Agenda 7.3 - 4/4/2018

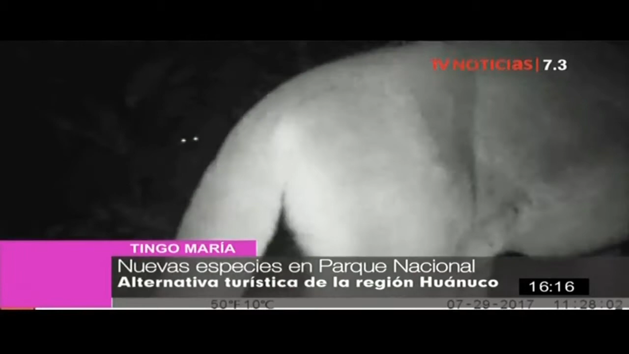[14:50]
Entre ellas destacan el puma, el ronzoco y el tamanduá, u oso hormiguero amazónico.